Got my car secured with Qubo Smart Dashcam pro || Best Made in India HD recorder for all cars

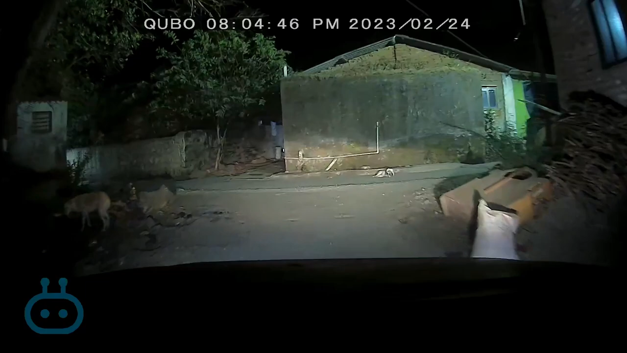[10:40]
So... We will also go in the street lights.
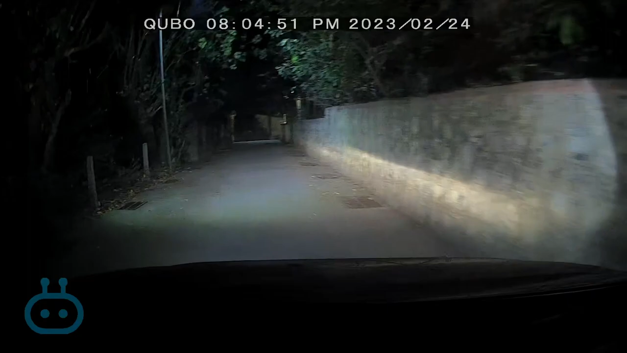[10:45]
And then I will take you to the areas where there is no street light also.